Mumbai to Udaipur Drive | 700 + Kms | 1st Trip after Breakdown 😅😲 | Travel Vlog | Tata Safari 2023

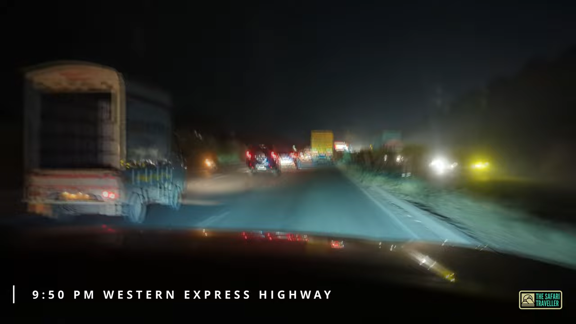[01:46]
तो अभी हम लोग हाईवे पे आ गए हैं और होटल के लिए 142 किलोमीटर बाकी हैं।
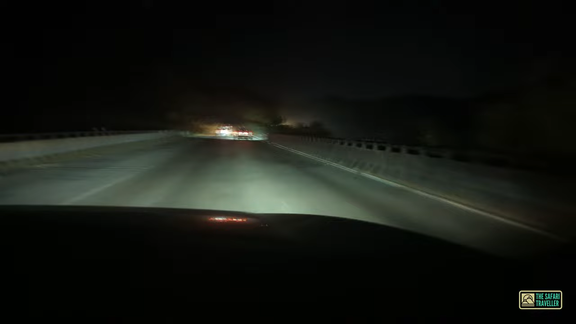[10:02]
बहुत अच्छे गुजरात से राजस्थान का जो रास्ता है, स्पेशली राजस्थान एंटर करने के बाद ज़बरदस्त हो जाता है भाई।
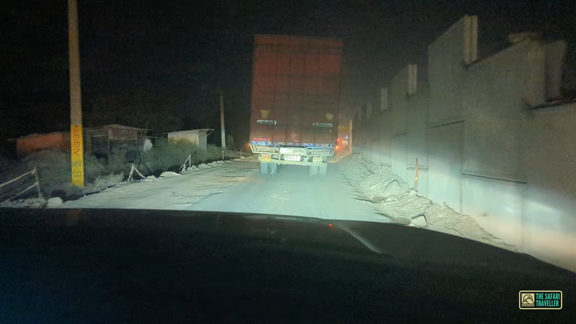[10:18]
इतनी धूल मिट्टी कभी भी नहीं देखी है।
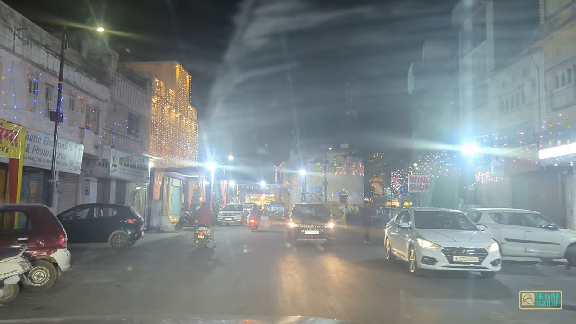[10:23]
यहाँ पे पूरा मेला लगा हुआ है सब जगह पे,
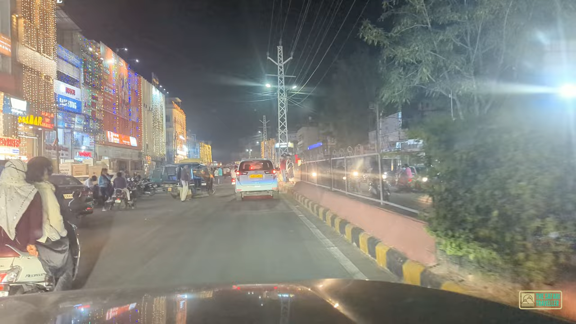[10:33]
पूरा त्योहार का माहौल है, बहुत ज्यादा भीड़ है। ऐसा लग रहा है कि पूरा शहर यहाँ पे बाहर आ चुका है।
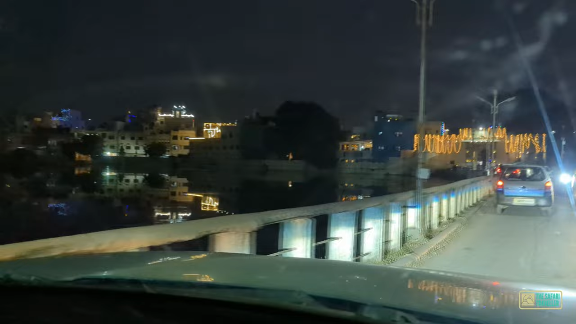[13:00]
पूरा ऐसा लेक ही लेक है यहाँ पे।
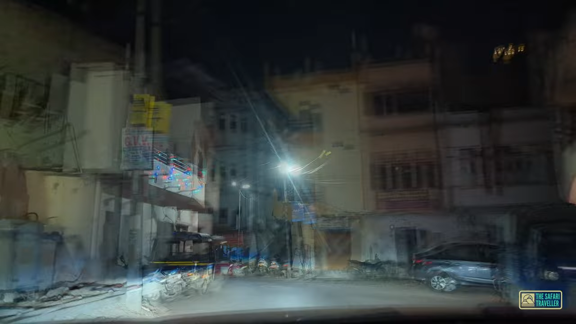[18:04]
अभी इस टाइम पे ट्रैफिक तो है नहीं, इसके लिए हम मैनेज कर रहे हैं। लेकिन ये देखो भाई इसने तो ट्रक ही पार्क करके रखा हुआ है इतने छोटे से रोड पे।
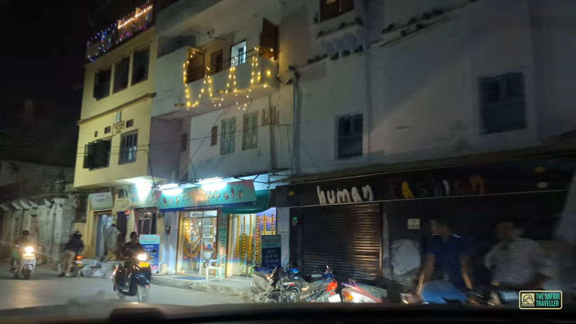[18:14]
और आप सोचो दिन में कितना ट्रैफिक जाम होता होगा यहाँ पे।
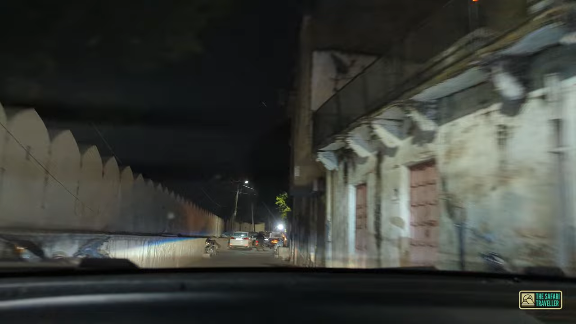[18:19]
एकदम मतलब नैरो लेन्स है यहाँ पे। अब गाड़ी लगा दिया है हमने।